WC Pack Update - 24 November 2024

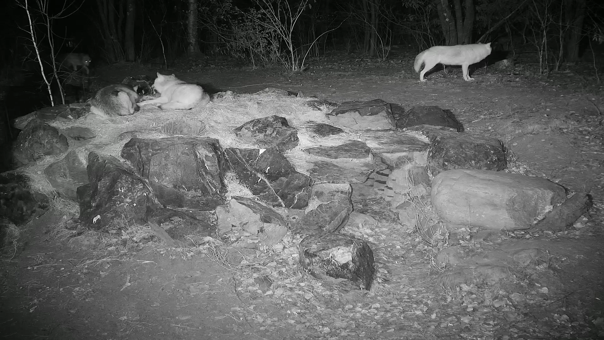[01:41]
side of the den and here's Kaz and Raika kind of laying around with a deer leg. Blackstone comes over and you can see Kaz very submissive. His ears are kind of sideways. Yeah she even does a submissive roll over to Blackstone. Like I said these two are litter mates. They're not really establishing an order between themselves because they're at the bottom of the male rank order. But Raika clearly gets up and does her classic move of wrapping her paw around Blackstone to kind of assert a little bit more authority there.
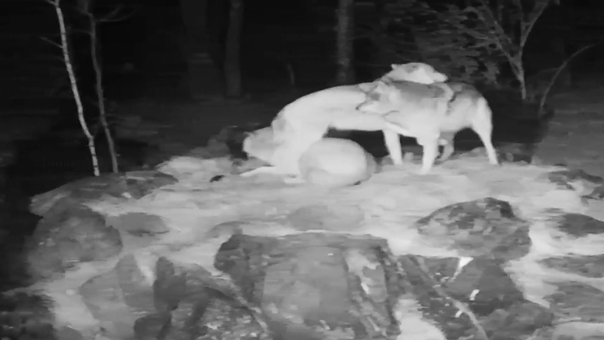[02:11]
So Raika's been doing that move since she was introduced into the pack in the fall of 2021.